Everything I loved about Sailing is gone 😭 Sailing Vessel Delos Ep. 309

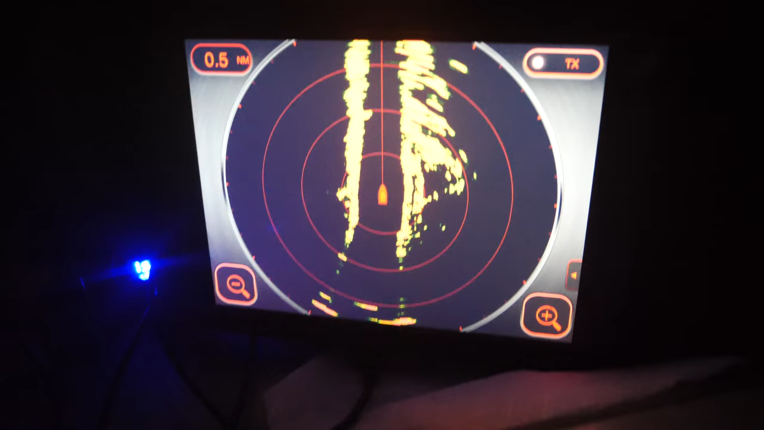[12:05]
Well that's what the C&D Canal looks like on radar.
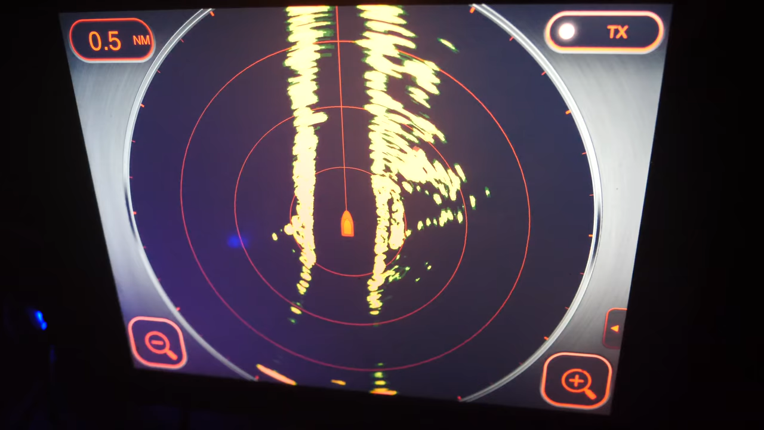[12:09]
There we are on the chart and here's the view at night.